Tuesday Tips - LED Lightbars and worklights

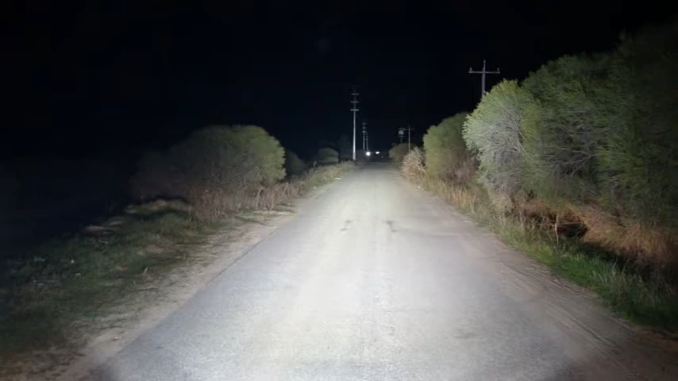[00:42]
It gives you a lot of intensity. And I'll tell you what, there's a lot of high-quality light bars on the market now with high wattage LEDs providing a lot of impact.
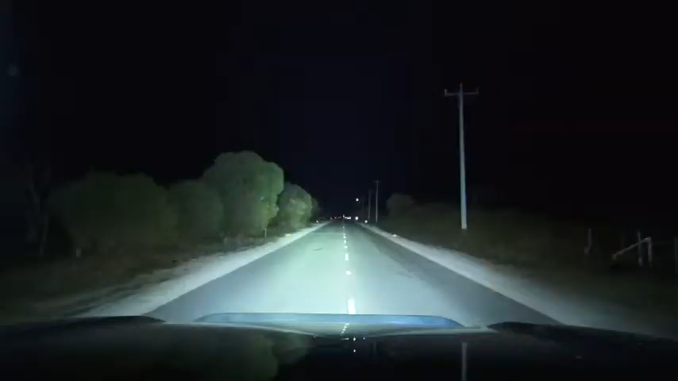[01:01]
And I'll tell you what, it really does fill in a lot of the black spots. And although it doesn't give you the range, you can see what you're doing. So, light bars are brilliant in low-speed, off-road, full-driving, where it's really dark and you're in the middle of nowhere, and you want to light up a big, flooded area. Light bars work really well.
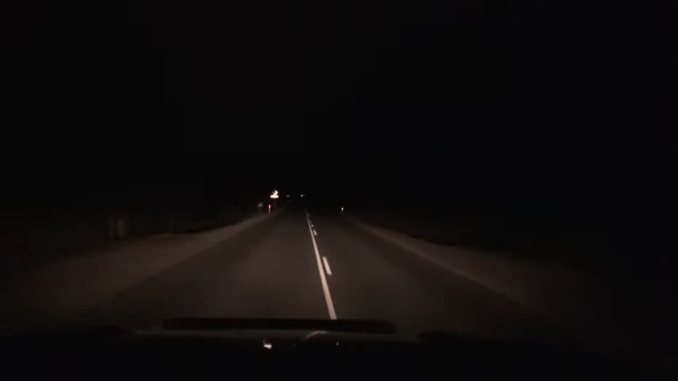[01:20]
So, again, not good for long distance, but very good for flooding. Equally the same with work light.